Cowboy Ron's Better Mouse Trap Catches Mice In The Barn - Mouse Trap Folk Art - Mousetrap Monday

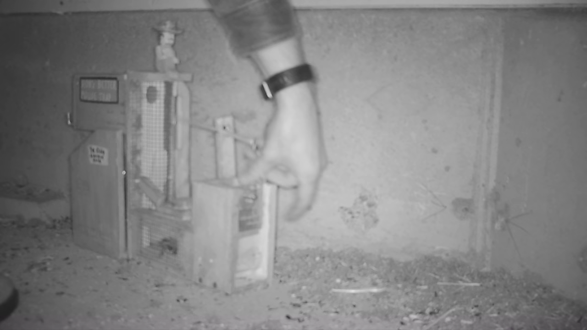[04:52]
Well, last night there was quite a bit of mouse activity and even rat activity when we tested out Ron's Better Mousetrap in the barn.